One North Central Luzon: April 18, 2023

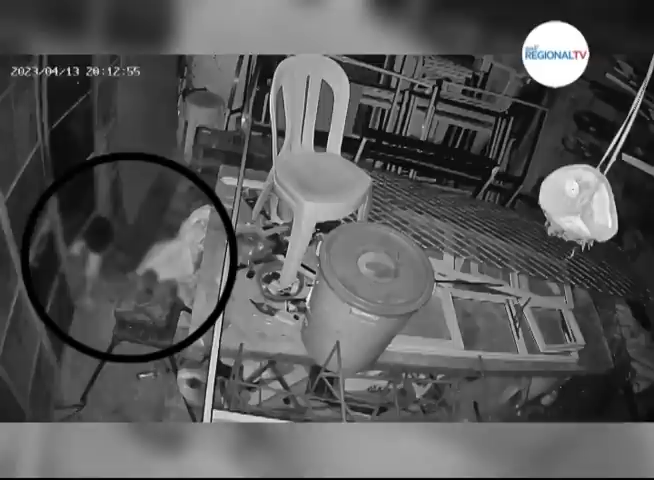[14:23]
Makikita sa CCTV camera ang pilit na pagpasok ng suspect sa maliit na espasyo ng gate
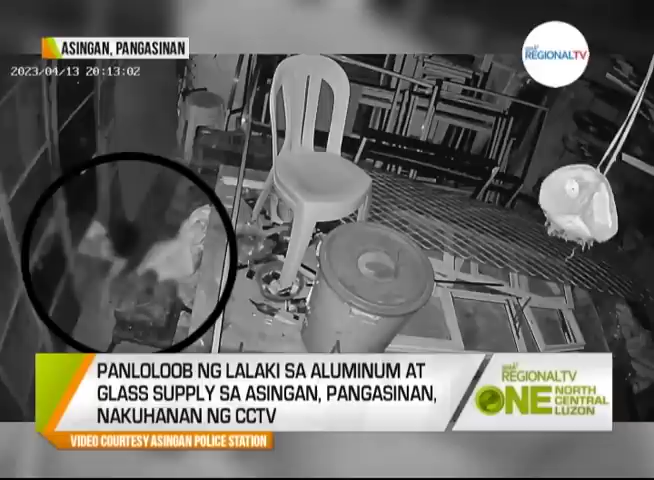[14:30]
sa isang tindahan ng aluminum at glass supply sa Barangay Poblasyon West, Asinggan, Pangasinan. Pilit na ipinasok ng suspect ang kanyang katawan hanggang sa tuluyang nakapasok sa tindahan. Makikita na dahan-dahan niyang inilalabas ang ilang aluminum bars.